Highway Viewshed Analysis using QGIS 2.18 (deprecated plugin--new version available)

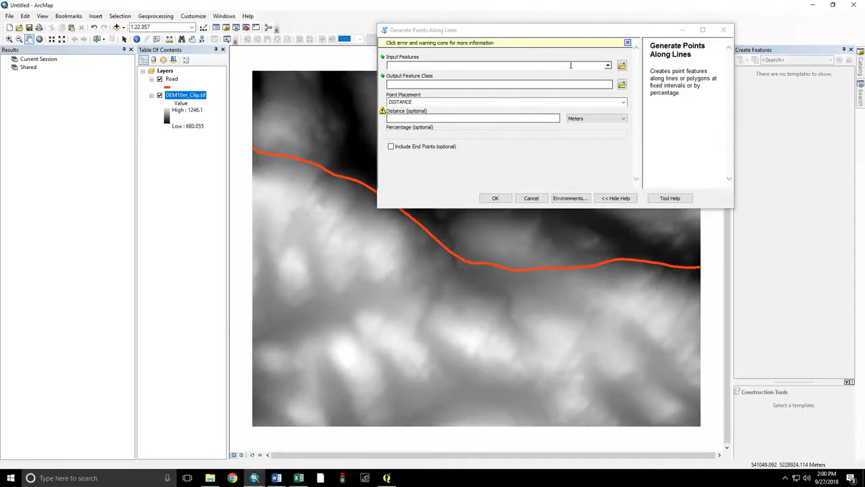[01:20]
Our input feature is the road. Our output feature is going to viewshed demo, calling this road points.
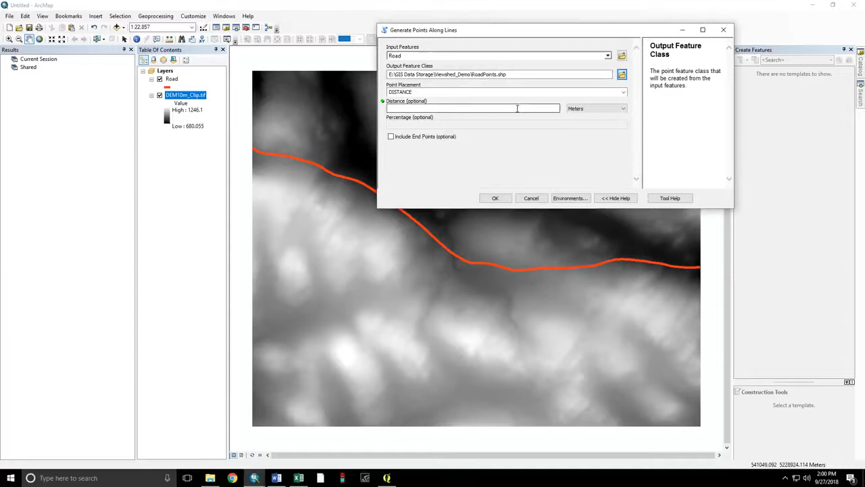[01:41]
setting the distance to 10 meters. This will generate a point every 10 meters along this line.
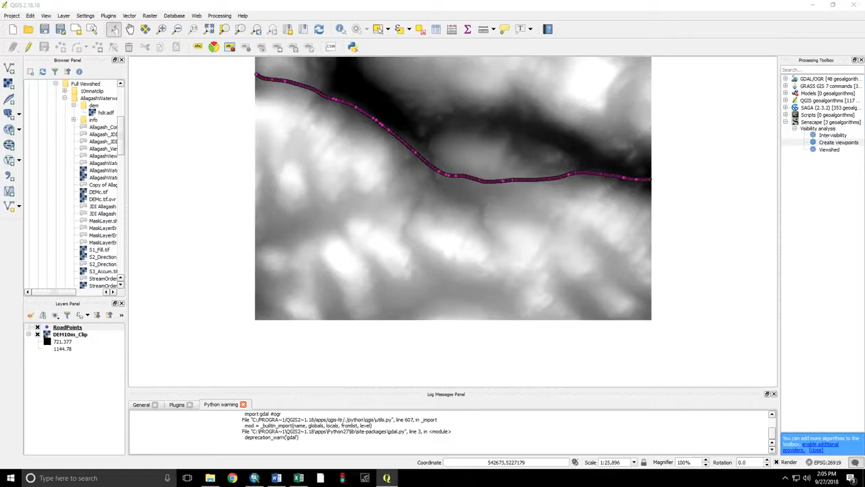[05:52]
Double-click. Now, our observer locations are our road points.
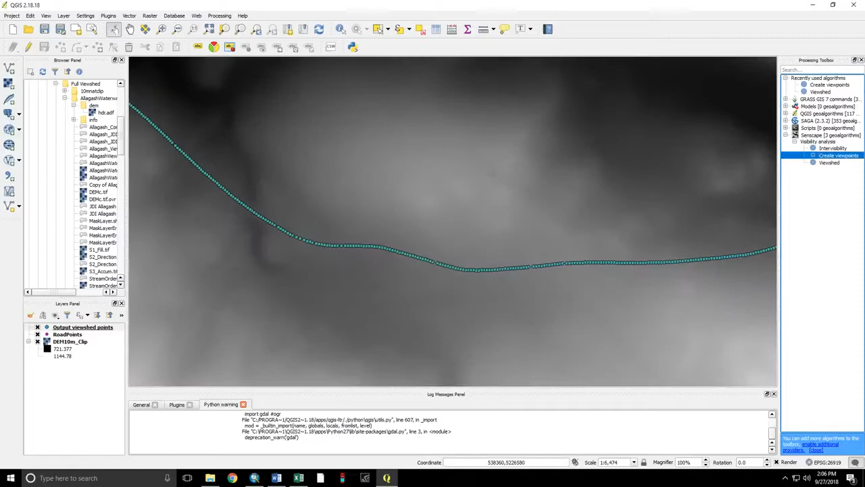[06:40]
Now, we have a new points layer that's exactly the same as our old one in terms of geometry. But this has associated with it the elevation data that's needed for the viewshed analysis.
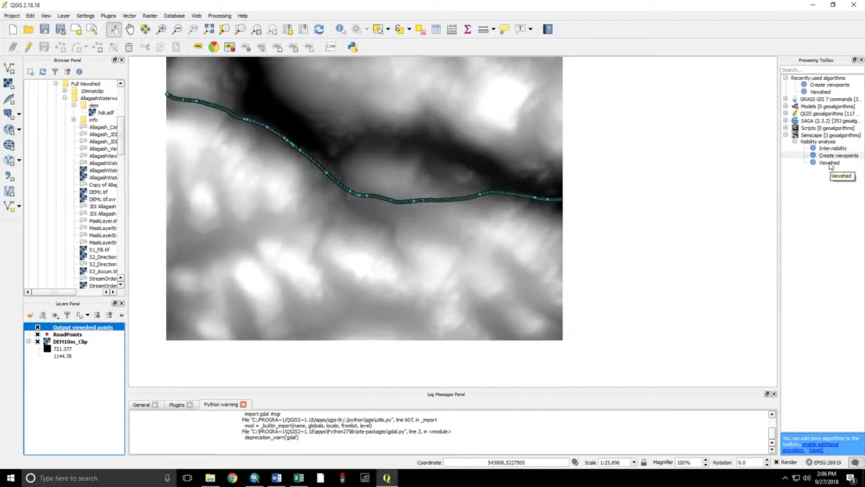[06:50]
The observer locations. This is the output viewshed points. Digital elevation model. Analysis type is binary viewshed. And rather than individual files, which would open up however many number of points that we have, we want the sum. And that's going to produce the count of the number of times each point in the landscape can be seen. We can again save to a temporary file.
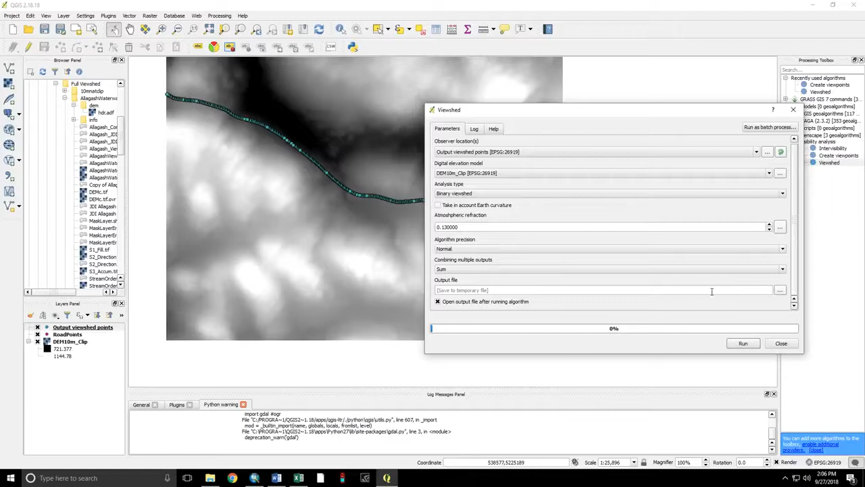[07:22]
Or we can set a file path. We want to keep that box checked. Run. Good. Welcome back. Now we have our output file.
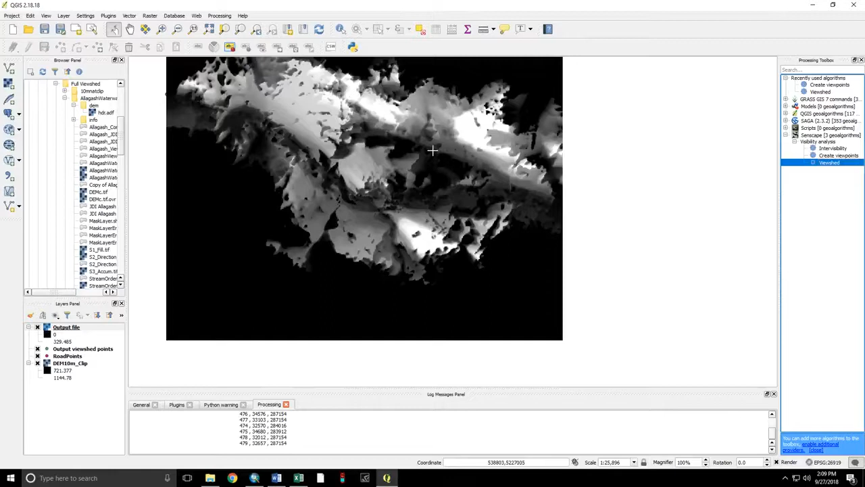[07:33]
Display our roads above that. The lighter colors, in this case, are more visible. Now I'm going to export the output file. Save as.